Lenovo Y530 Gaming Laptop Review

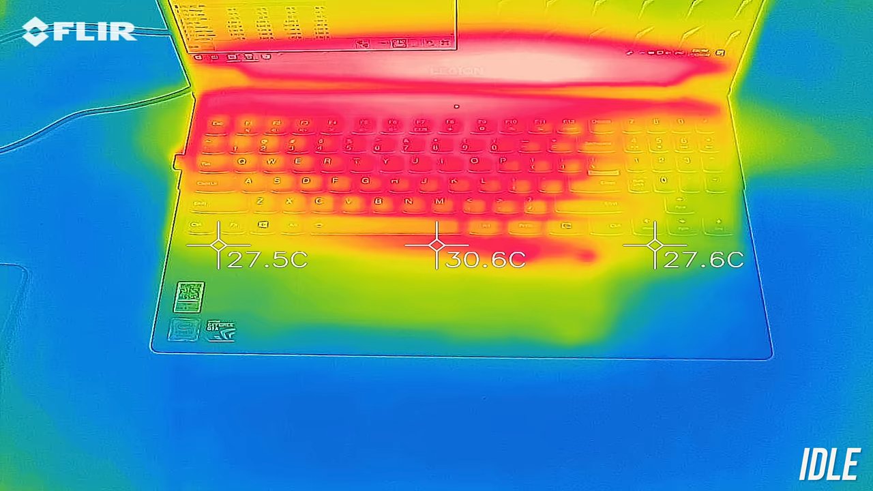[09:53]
As for the external temperatures where you'll actually be putting your hands, at idle it was in the low to mid 30s,
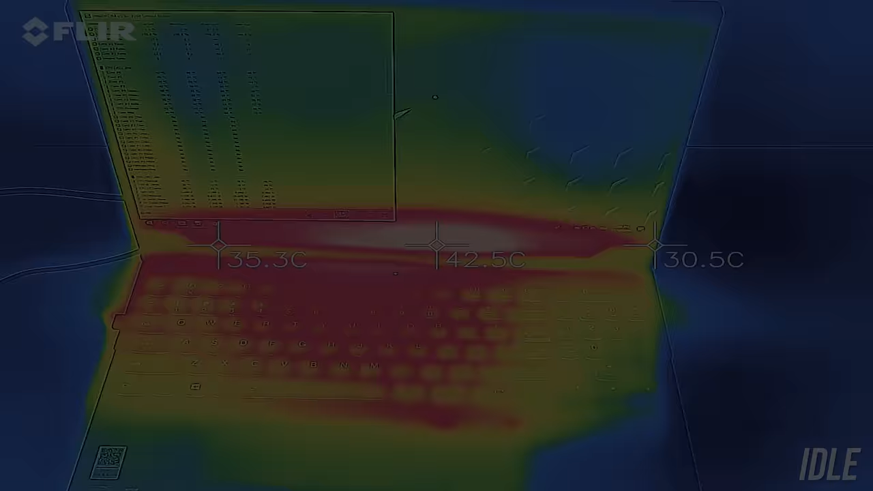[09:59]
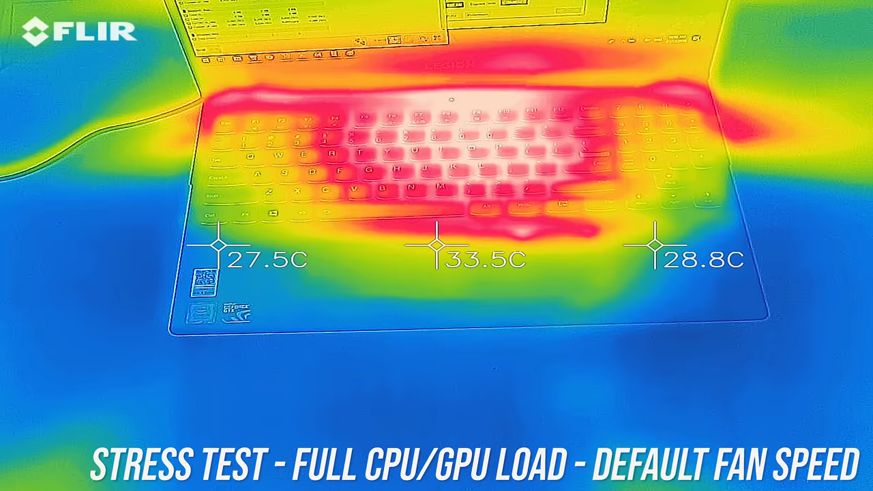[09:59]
with the stress tests running the center of the keyboard gets to the low 50s, and then very similar results while gaming,
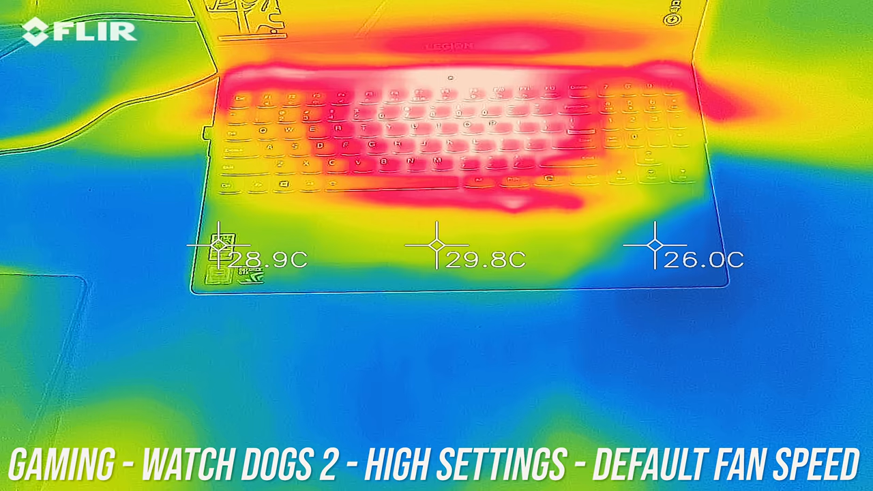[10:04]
with the middle right up the back hitting the mid 50s, although that's probably fine as you only need to touch there to use the power button.